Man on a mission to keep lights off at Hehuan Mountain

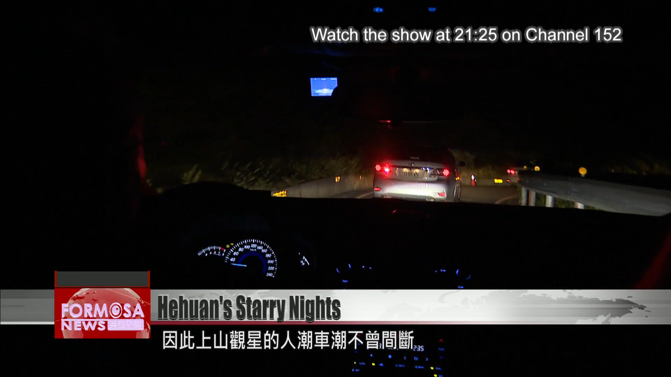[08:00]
While we were there, the mountain was host to a non-stop stream of cars.